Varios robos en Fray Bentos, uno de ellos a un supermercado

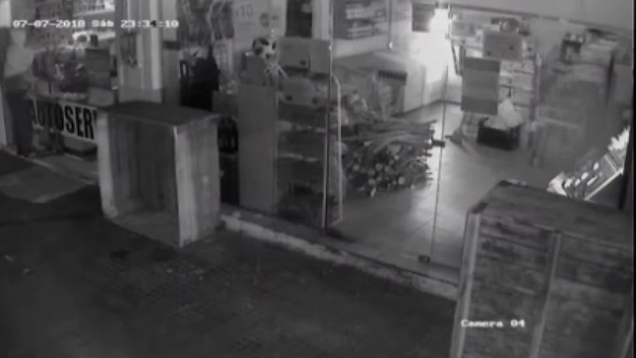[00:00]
Próximo a las 23.30 horas de este sábado se produjo el robo a Super Rincón Comercio ubicado en Avenida Rincón entre Capdebiel y Blanes.